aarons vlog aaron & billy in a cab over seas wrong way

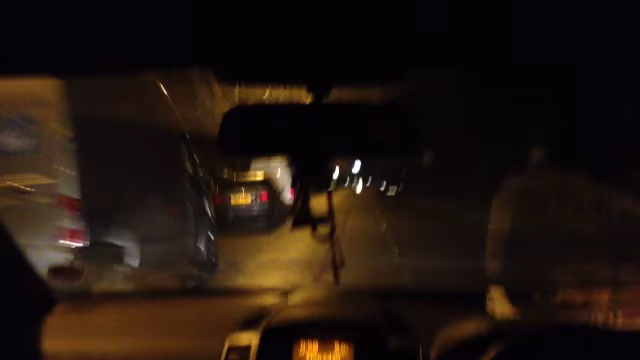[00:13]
well American wrong side here right side but this is a trip and he's driving on the wrong
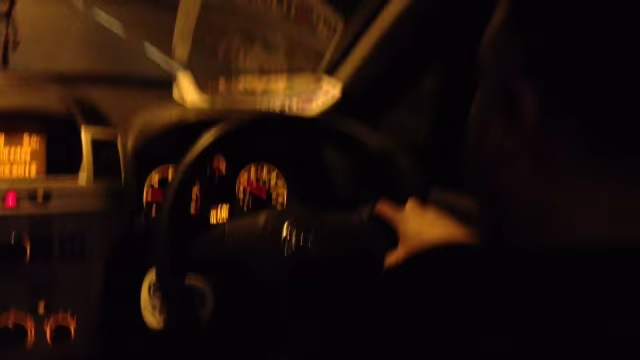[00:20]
side of the road in a car why supposed to be over there because
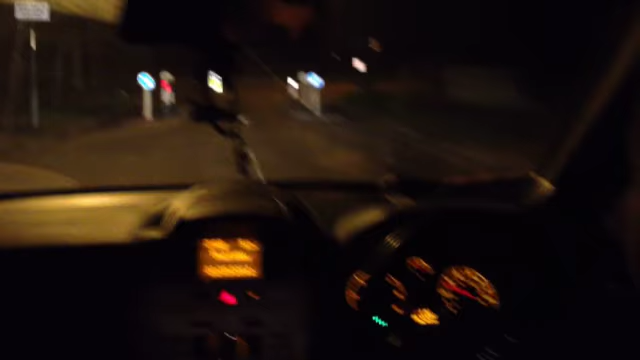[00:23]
we're overseas bro watch which side would you go oh not that way would you if I was driving I would accidentally get in the wrong side of the lane by mistake of habit I would get in an accident right now I'd be on the wrong side